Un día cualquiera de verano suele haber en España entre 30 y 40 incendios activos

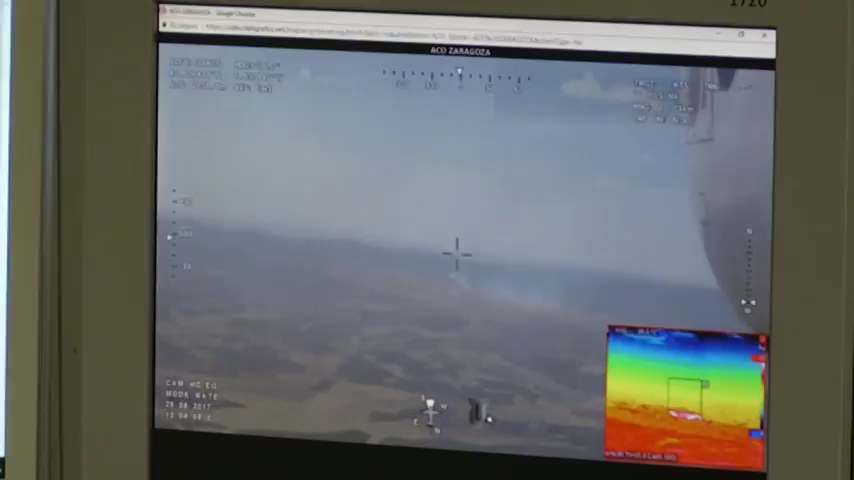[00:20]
hay problemas, pero tenemos que considerar que es de tus partes. Y para que de manera, nosotros tenemos un programa de información que tenemos aquí, ¿no?